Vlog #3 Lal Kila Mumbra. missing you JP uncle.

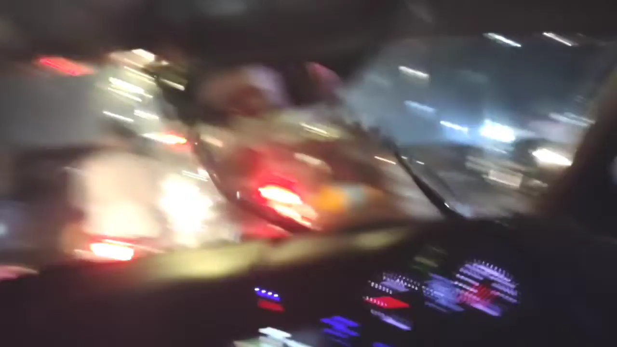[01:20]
ठीक है। तो आगे जर्नी शुरू है, बारिश भी हो रही है बहुत धीमी धीमी मस्त, और एकदम ब्यूटीफुल मौसम है। तो इस सुहाने मौसम को एंजॉय करते हैं गर्मा गर्म और टेस्टी फूड के साथ।